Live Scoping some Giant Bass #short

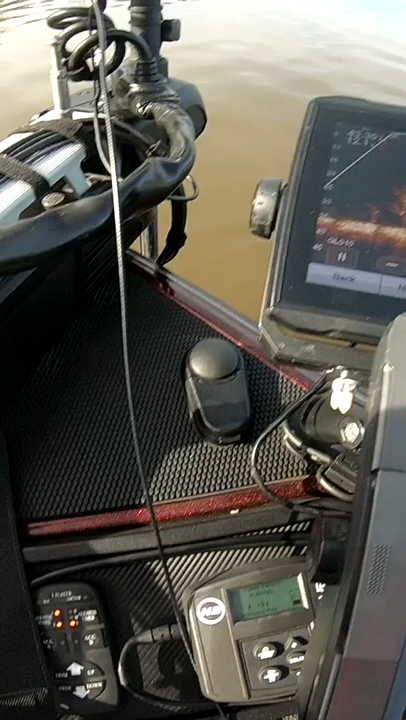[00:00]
That's it right there. Can I hit it?
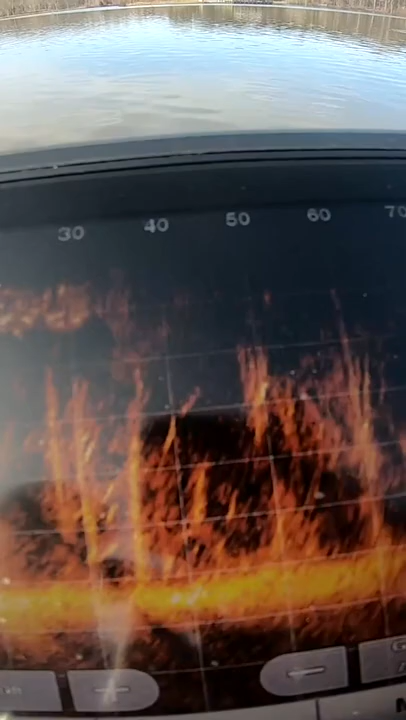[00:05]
You keep the trolling motor on. Oh.
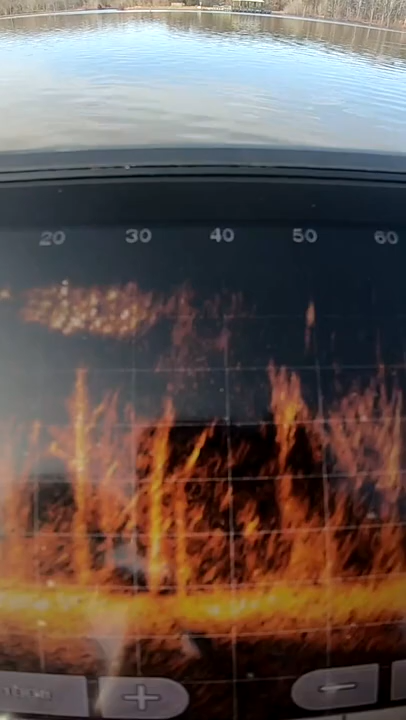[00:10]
It's me coming in right on. There it is. Yep, there it is. There you go.
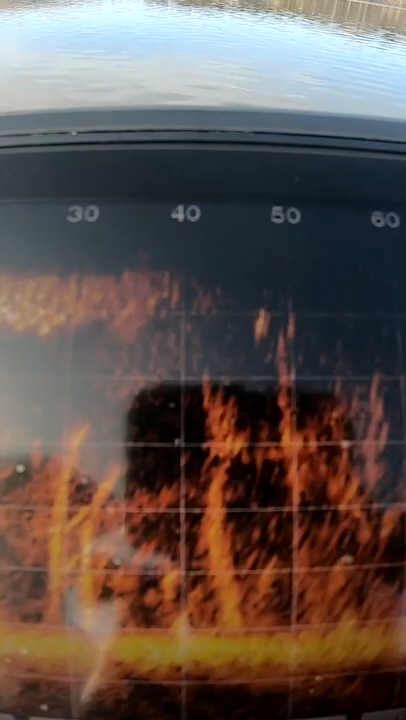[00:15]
Oh, he turned. Oh, he's coming for it. He's coming for it. Go!